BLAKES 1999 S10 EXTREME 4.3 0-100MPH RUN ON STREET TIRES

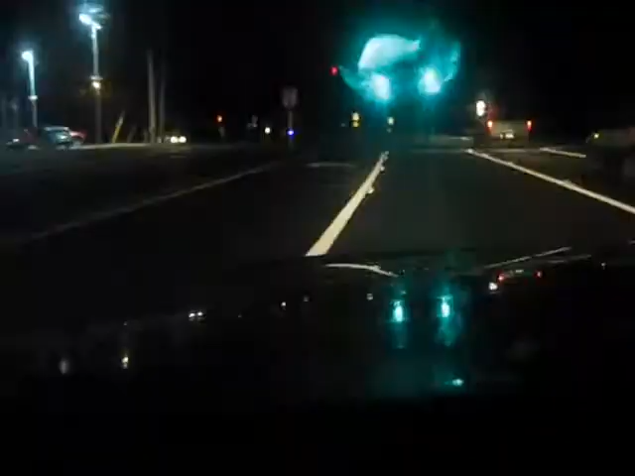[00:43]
got someone pulled over over here It's windy as shit out It's a highway patrol too
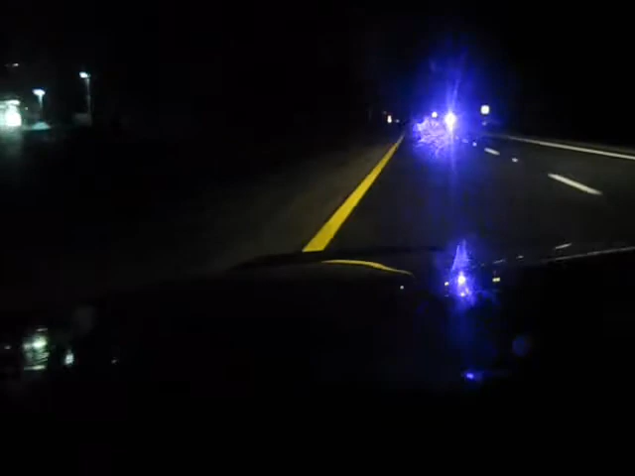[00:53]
We're heading at 55 miles an hour or so, we're doing alright I don't know what he's doing, he's sitting there by himself or something havin' I don't know what he's doing, he's sitting there by himself or something havin' I don't know what scary was Damn, what? Yeah